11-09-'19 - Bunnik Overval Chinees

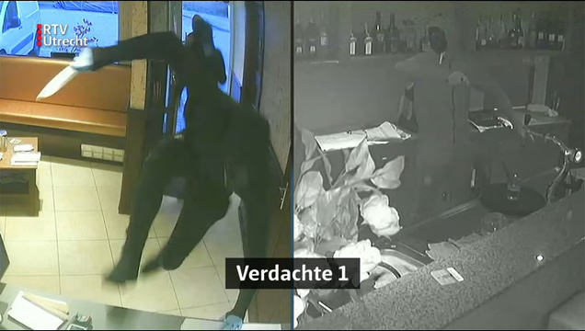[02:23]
Hij droeg een zwart trainingspak en had een capuchon over zijn hoofd. En voor zijn gezicht droeg hij een zwart masker. Als hij hier over de balie springt, dan zien we even duidelijk zijn zwarte sportschoen met witte streep.